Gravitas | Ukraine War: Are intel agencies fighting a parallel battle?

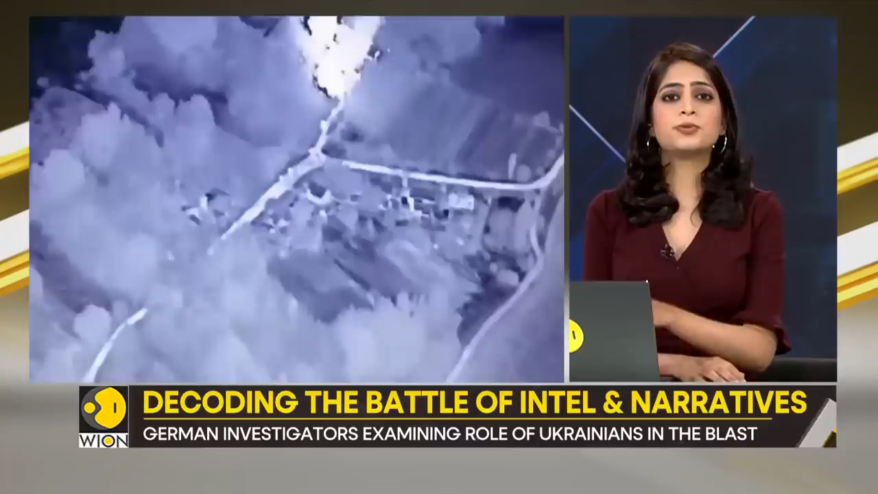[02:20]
It claims to show a ground assault on a border check post in Belgorod.